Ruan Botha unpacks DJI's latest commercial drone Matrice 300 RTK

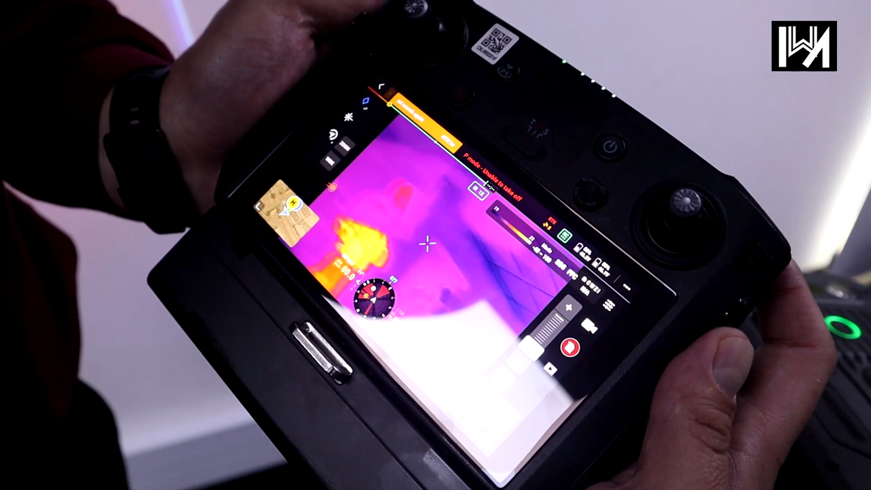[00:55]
Along with that, there's multiple sensors on this array here, as you can see there.
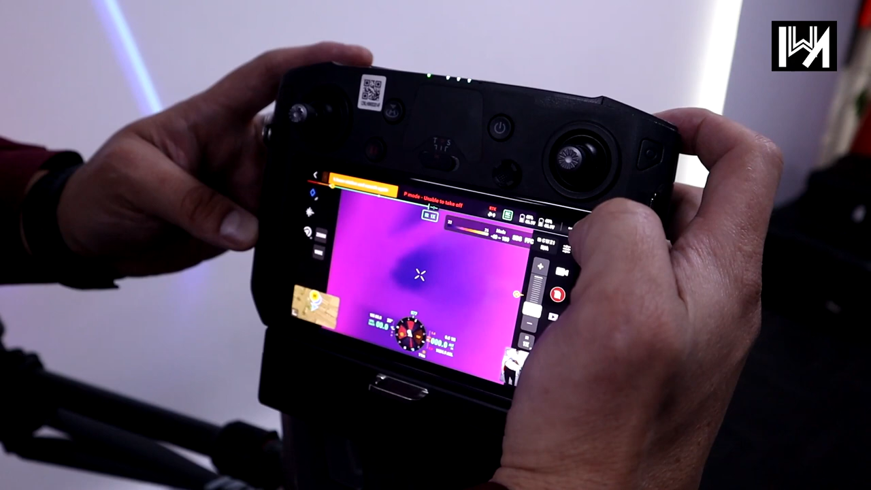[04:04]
Where is a nice subject? Oh, we're facing the wall, yeah. There we go. So they love this one. So obviously that will function at night as well.
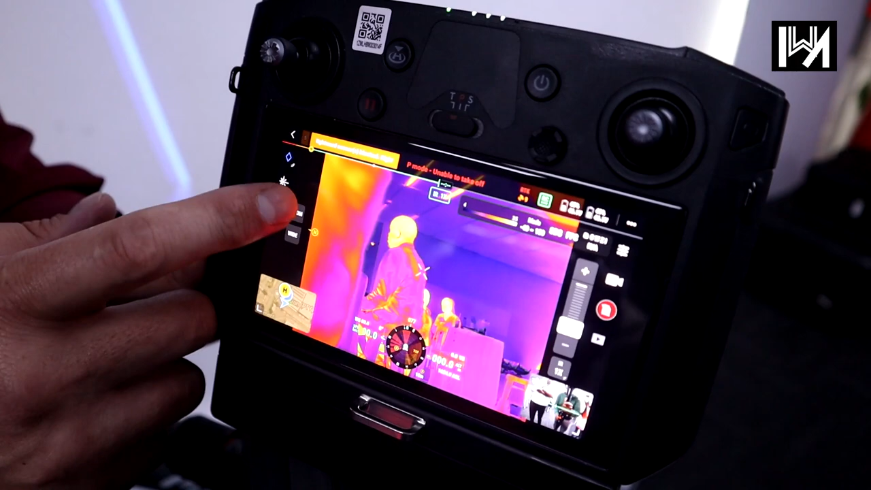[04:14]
So just a bit of on the zoom capability. Let's try zoom there quickly.